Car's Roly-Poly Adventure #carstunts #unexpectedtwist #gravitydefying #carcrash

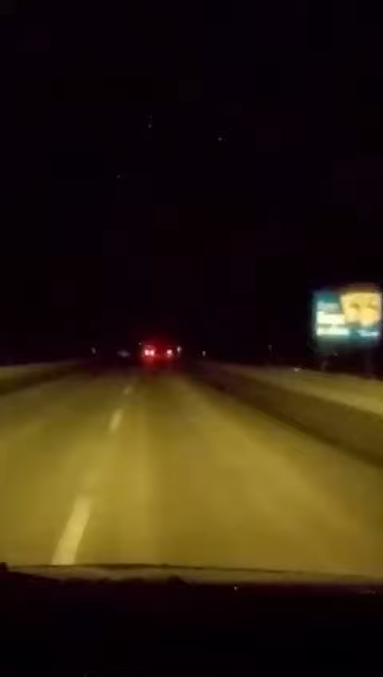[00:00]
Oliver was driving his Toyota Yaris home from a 12-hour work shift when he fell asleep behind the wheel. His car started drifting to the side and woke up just before the crash. He tried to get the car back on the road but thanks to the thin layer of snow on the shoulder,
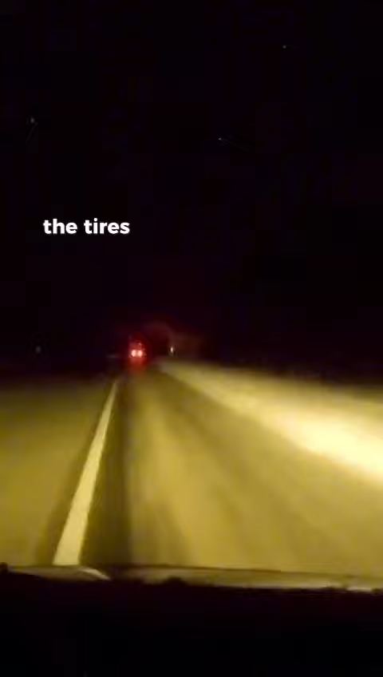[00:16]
the tires didn't have traction and the car kept heading towards the snowbank. A few cars passed before someone stopped.